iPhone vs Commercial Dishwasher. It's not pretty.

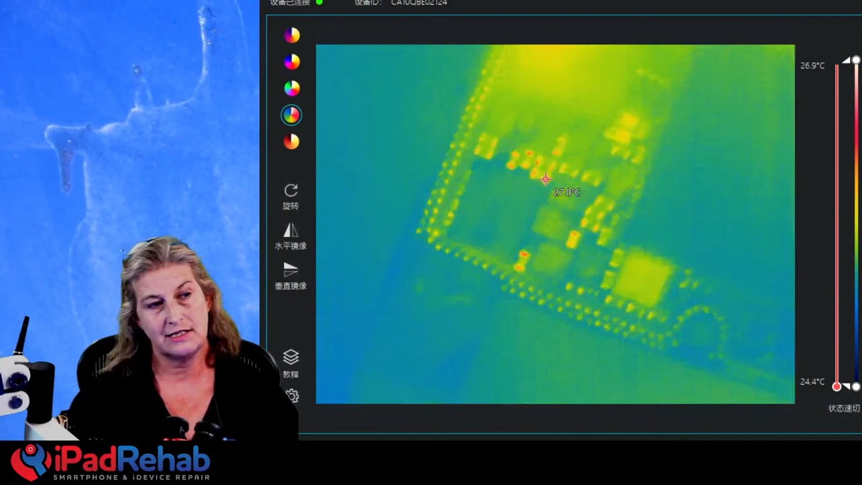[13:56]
On screen: scale top 26.9°C, scale bottom 24.4°C
so now what we see connected to DC power is a little bit of a current leak.
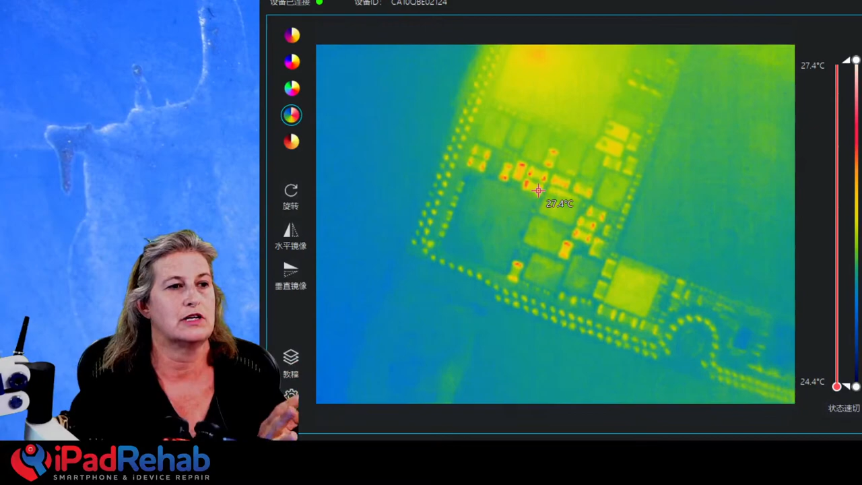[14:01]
On screen: spot 27.4°C, scale top 27.4°C, scale bottom 24.4°C
It's going to about 30, 50 milliamps, hanging out 30, 50, 60, 30, 50, 60. It looks a little bit like that. So now we got to go find here what is getting hot.
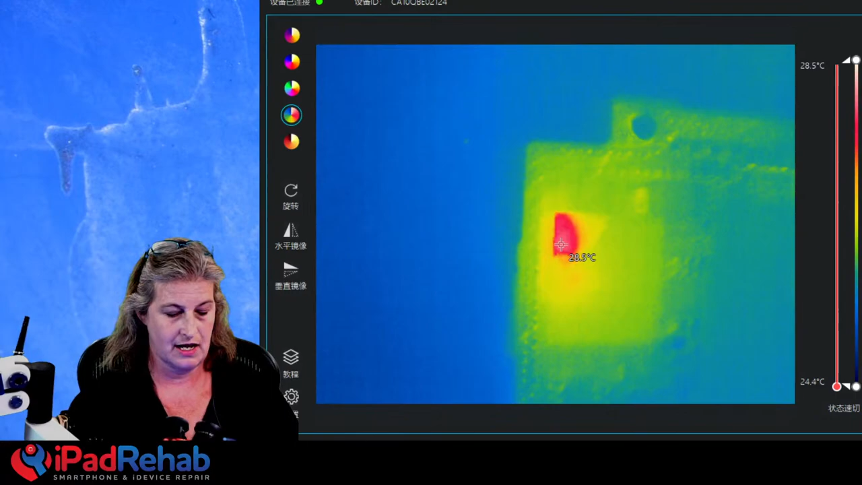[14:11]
On screen: scale top 28.5°C, scale bottom 24.4°C
Aha, so if we cruise around the board, we can see that there looks like a legitimate spot of heat here at the crusty looking power management chip. So that's not good. I'm flipping the board a little bit, kind of giving it a little bit of up and down. And let's keep on looking over here.
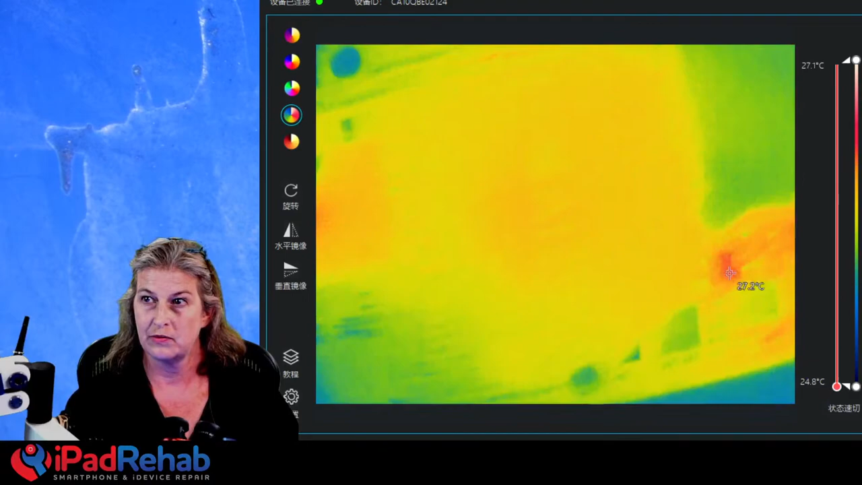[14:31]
On screen: scale top 27.1°C, scale bottom 24.8°C
And aha, so we got two kind of crazy things going on. Now this Supercam will it zoom?
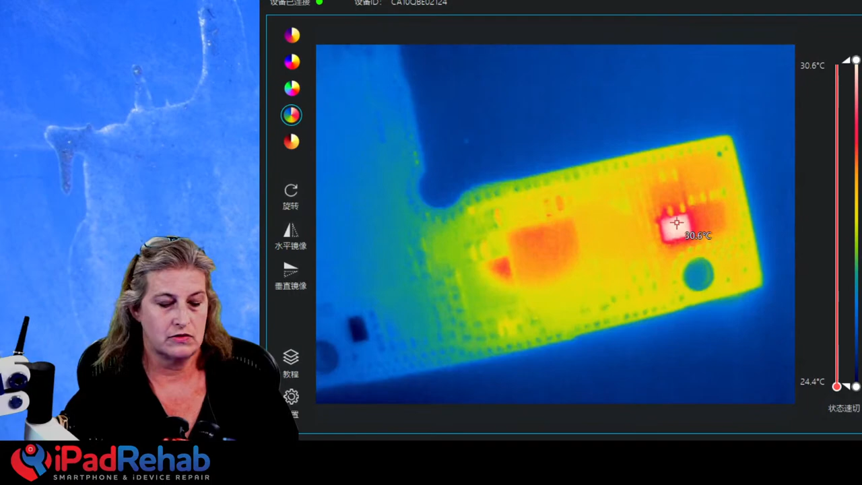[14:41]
On screen: scale top 30.6°C, scale bottom 24.4°C
Let's see. We can unhook it and kind of manually move it up and down, but let's see. How close can we zoom in? Well, that's really close.
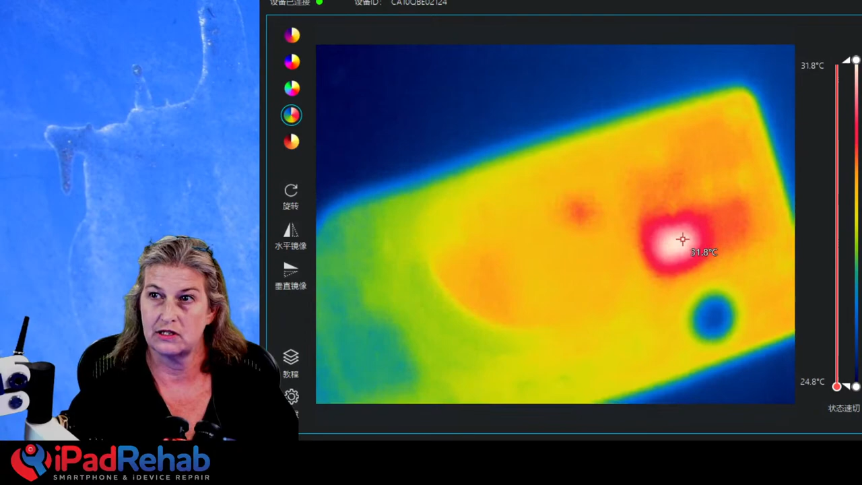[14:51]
On screen: scale top 31.8°C, scale bottom 24.8°C
Let's see. Can we focus? Or no. Oh, there we go. Yeah, we can focus a little bit. All right, so we've got some steady hot spot right there at that chip, which I think is one of the flash drivers. And then we've got this pulsing bit
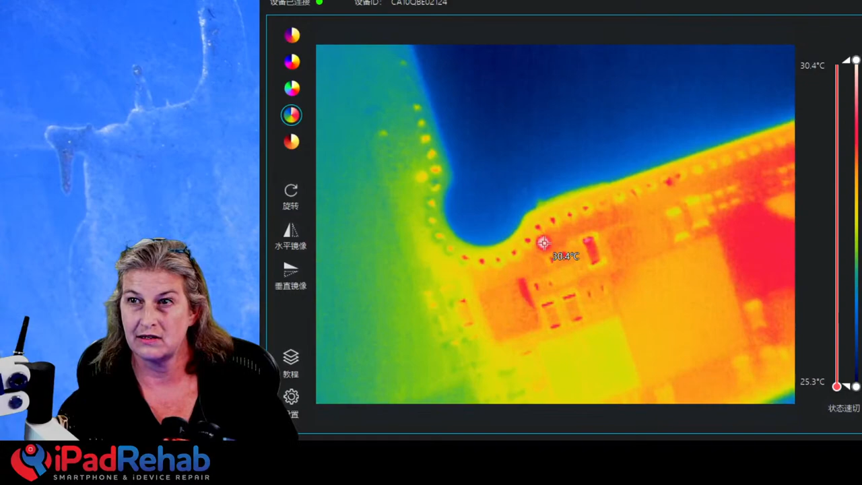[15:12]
On screen: scale top 30.4°C, scale bottom 25.3°C
right here that seems to be pulsing along with the DC power supply. So the DC power supply is also going like
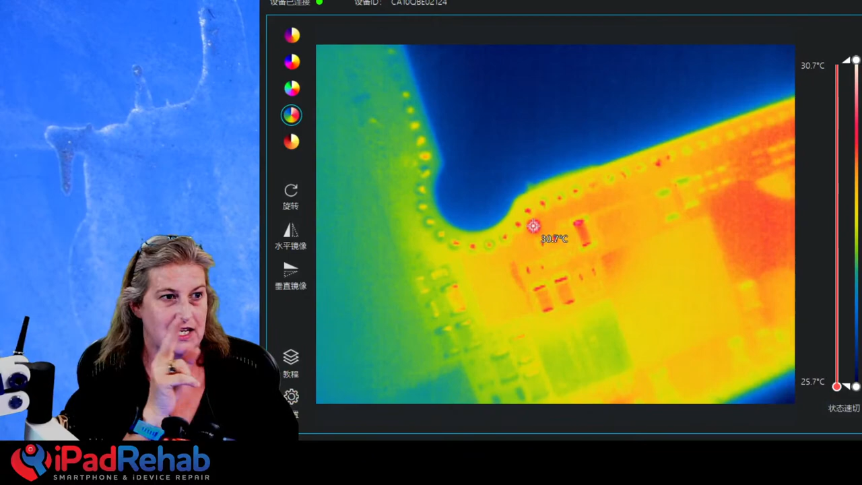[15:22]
On screen: scale top 30.7°C, scale bottom 25.7°C
50, 80, 50, 60, 50, 80. Pulse.
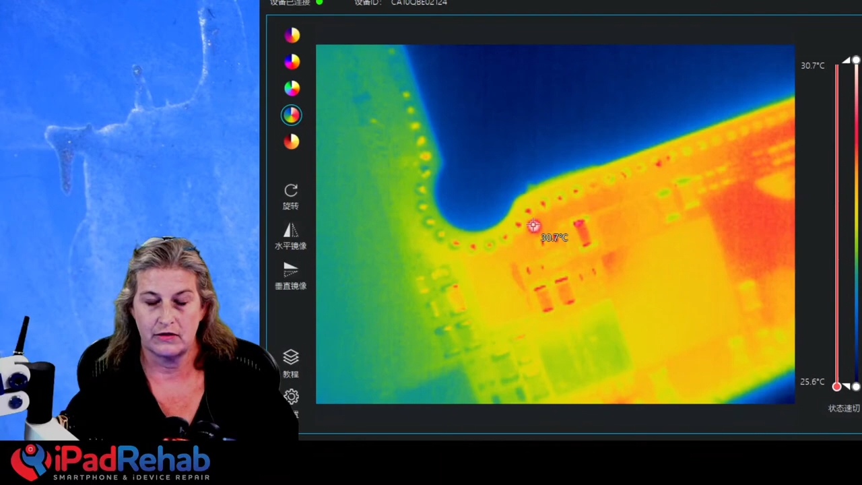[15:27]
On screen: scale top 30.7°C, scale bottom 25.6°C
So let's look up that guy as well. And we're going to look up this guy because we got to see what line is causing that leak.
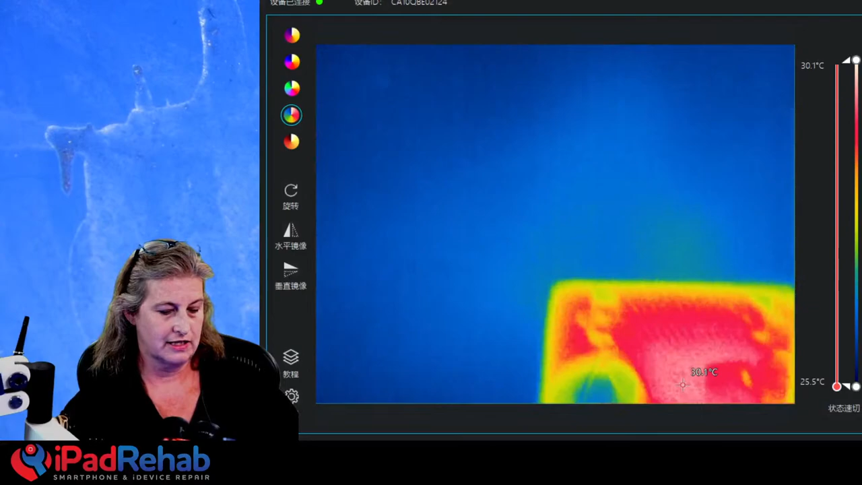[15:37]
On screen: scale top 30.1°C, scale bottom 25.5°C
All right, I'm going to flip the board over to the other side where the connectors are.
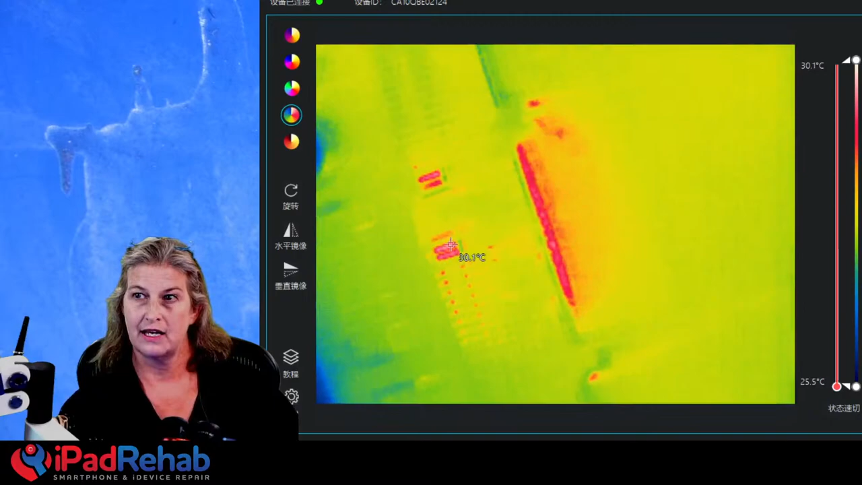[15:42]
On screen: scale top 30.1°C, scale bottom 25.5°C
And that to me just looks like the sensor reflecting back to itself. All right, so there you go, guys.
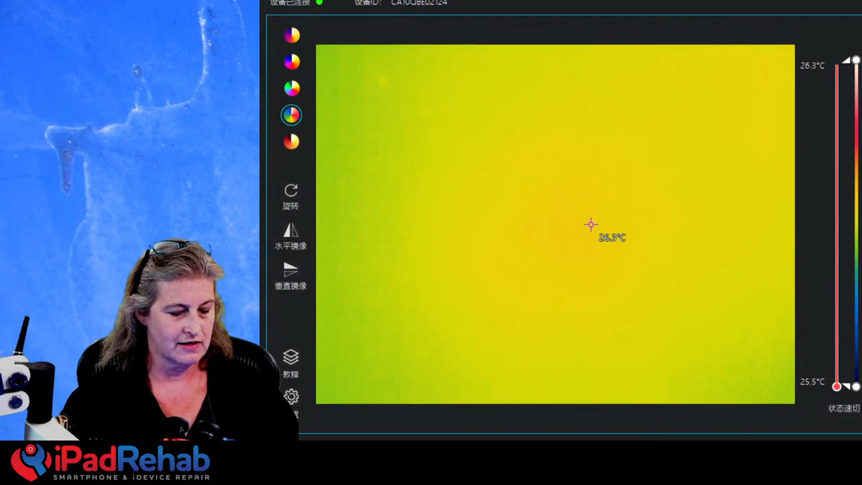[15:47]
On screen: scale top 26.3°C, scale bottom 25.5°C
Chat, have you ever seen this weird thing pulsing before?
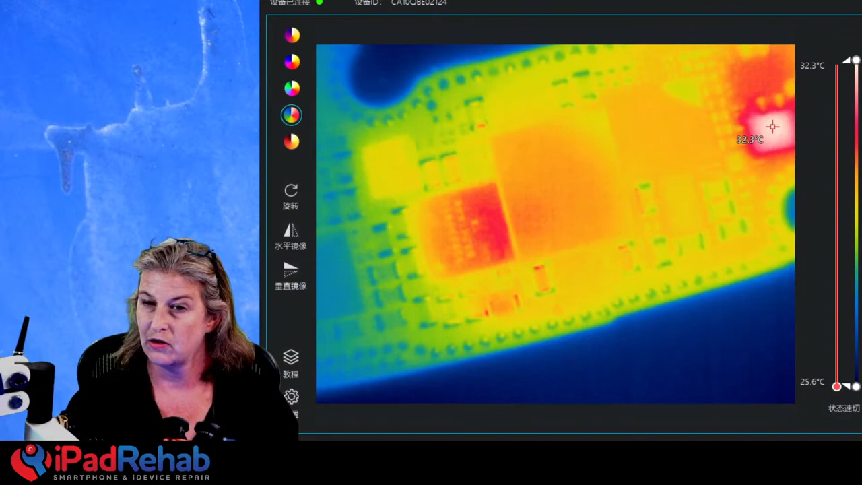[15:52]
On screen: scale top 32.3°C, scale bottom 25.6°C
I have not. And have you ever seen one of these guys get hot before? Let's see if we can find out. All right.